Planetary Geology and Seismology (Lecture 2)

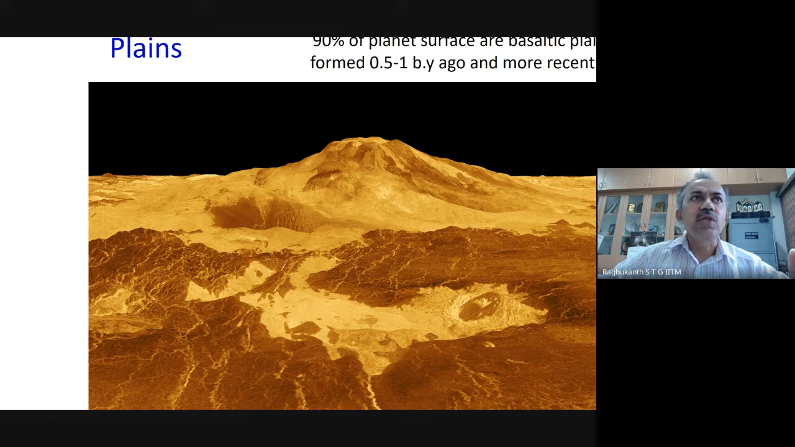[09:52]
And, of course, you know, so it also contains a lot of basaltic planes, you know, so these type of volcanic things,